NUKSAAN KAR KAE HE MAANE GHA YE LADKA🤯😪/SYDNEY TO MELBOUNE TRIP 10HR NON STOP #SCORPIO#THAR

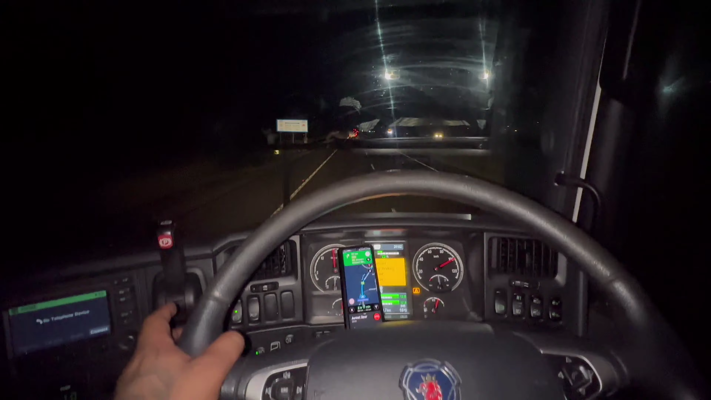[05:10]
गाइस रास्ते में अंधेरा कोरो, दूर दूर तक अंधेरा ही अंधेरा है।
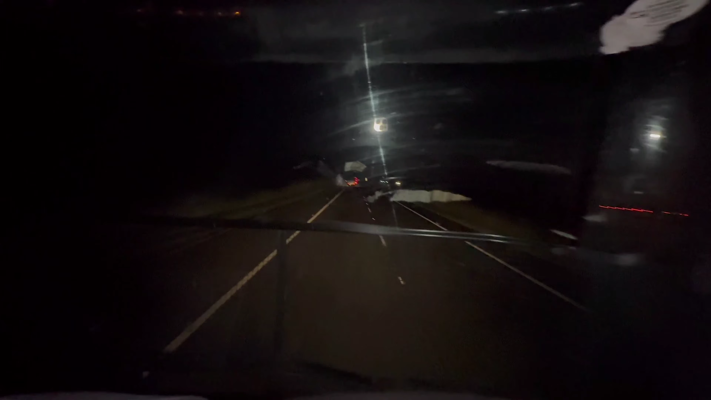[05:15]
अभी मेरी फ्लैश ऑन हो गई हुई है तो आपको आगे में भी कम दिखे, अभी बंद कैसे करते हैं मेरे को नहीं आईडिया, बट हाँ अंधेरा बहुत ज़्यादा है।
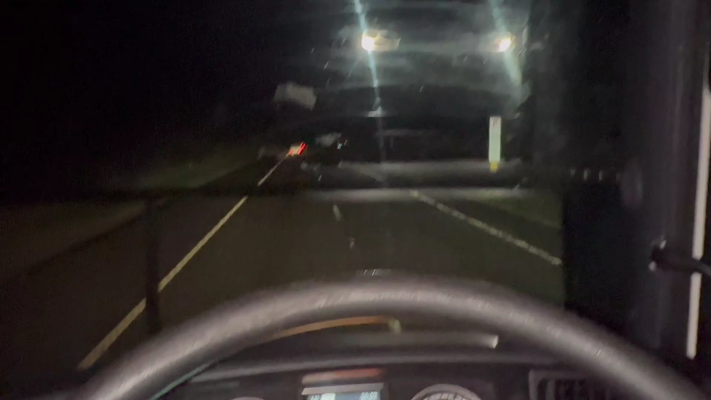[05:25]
चली जा रहे हैं, बस यही रास्ता है भाई, सीधा रास्ता, बस कुछ नहीं है यहाँ पे, बस सीधा रास्ता है। और होपफुली कल तक पहुँच ही जाएंगे, लंबा बहुत है।
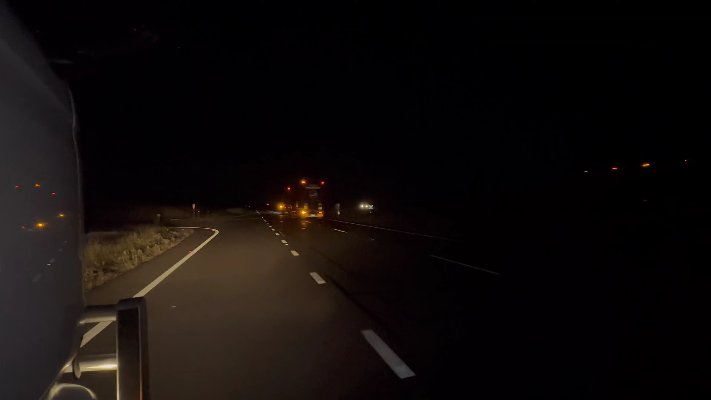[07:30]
ये अवरीत भाई गए हमारे, ये हमारे अवरीत भाई गए हैं, और थोड़ी सी ना मेरे को यहाँ पे बकल कोई स्ट्रैप लटकती हुई दिख रही थी,